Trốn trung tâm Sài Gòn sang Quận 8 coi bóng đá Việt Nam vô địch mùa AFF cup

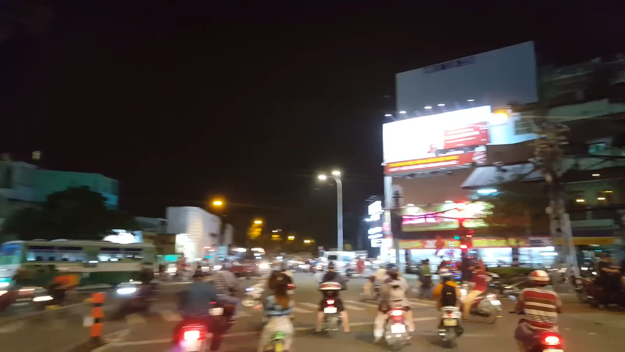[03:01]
Ở ngay trên góc đường thì thường mọi người bán cờ đen. Nhưng mới có tên làn h Bai cycling speed really really really,
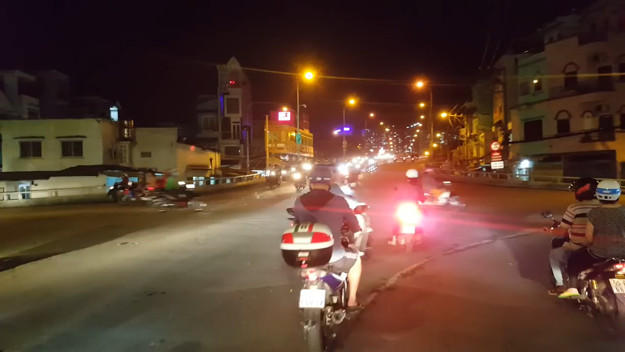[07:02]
Hãy subscribe cho kênh Ghiền Mì Gõ Để không bỏ lỡ những video hấp dẫn Rồi bây giờ lên cầu Trấn Hưng nha quý vị Cầu Trấn Hưng về đêm khoảng 8h Hơn 7h thôi